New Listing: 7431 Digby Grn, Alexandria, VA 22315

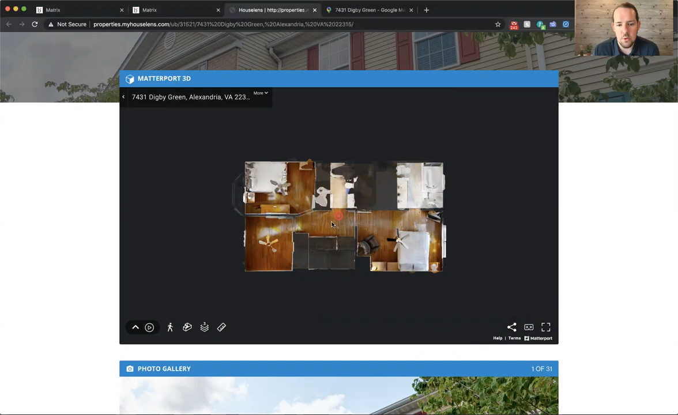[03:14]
Here's the master bedroom. And there's a half bathroom on the main level and a half bathroom in the basement. So four bathrooms total throughout the house.
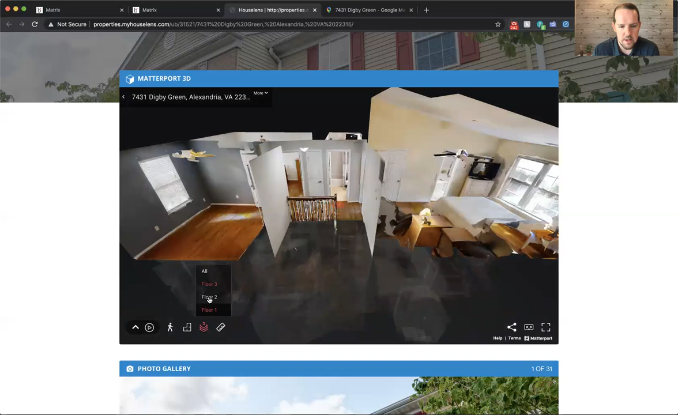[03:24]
We'll go back to the dollhouse here on the main level and come right in to the foyer.